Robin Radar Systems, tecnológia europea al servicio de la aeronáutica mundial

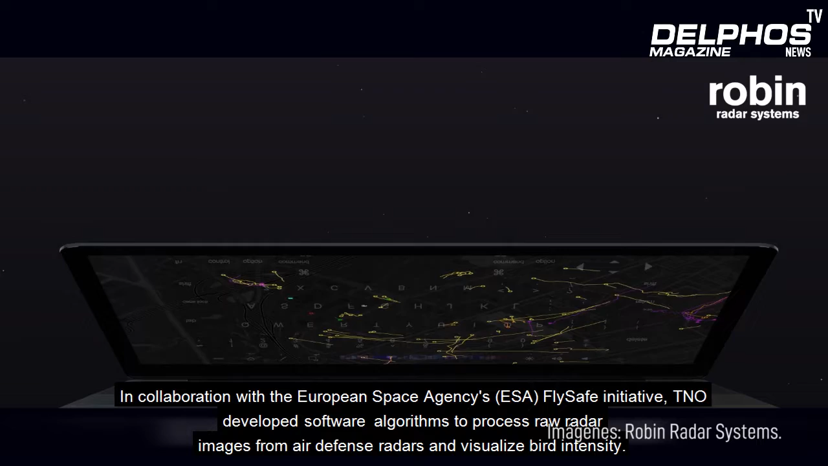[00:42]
para procesar imágenes procedentes de radares de defensa aérea y visualizar
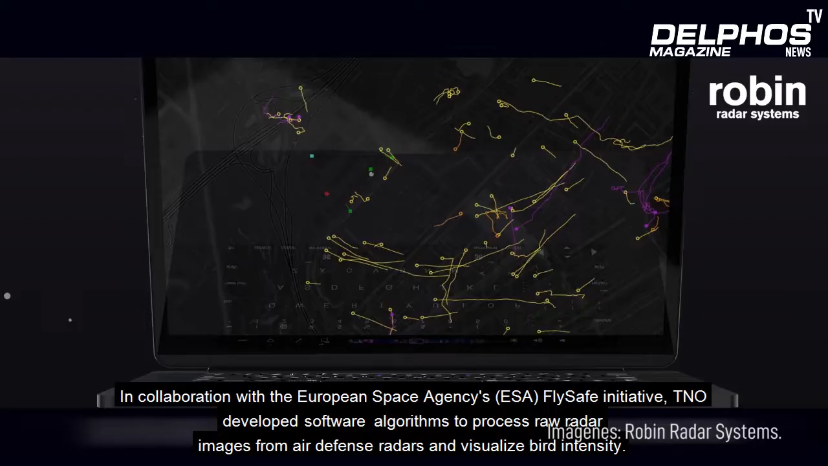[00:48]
la intensidad de las aves en el 2010 el empresario de alta tecnología y
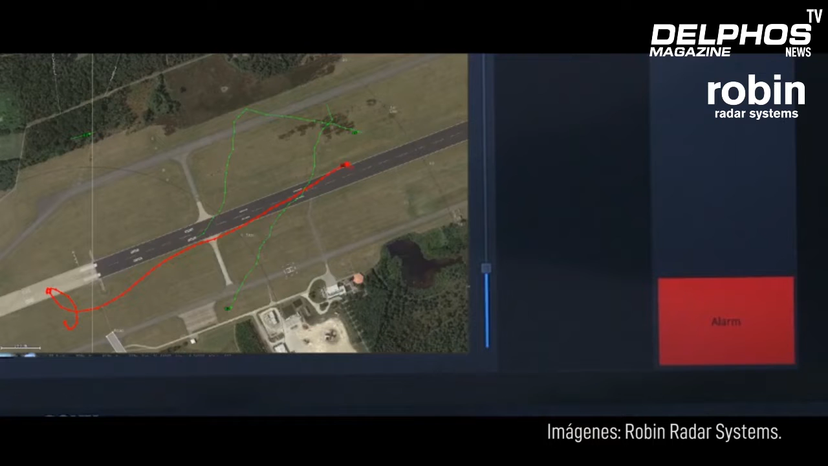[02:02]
en 30 años de experiencia en la detección de objetos voladores pequeños
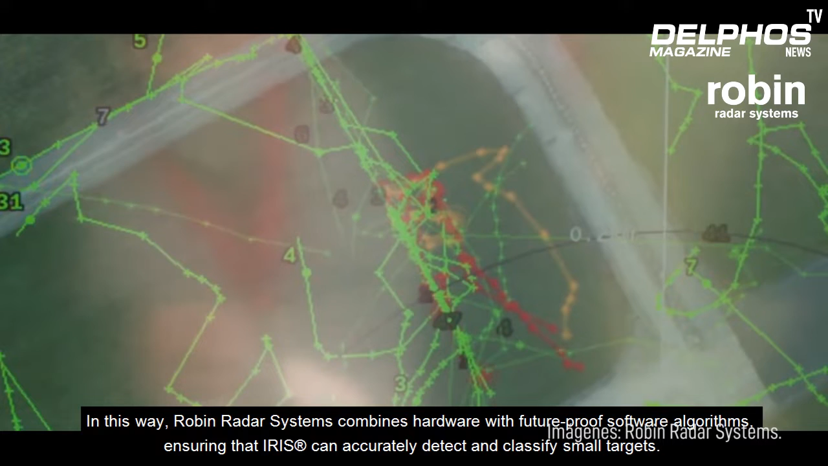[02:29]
pueda detectar y clasificar objetos pequeños con alta precisión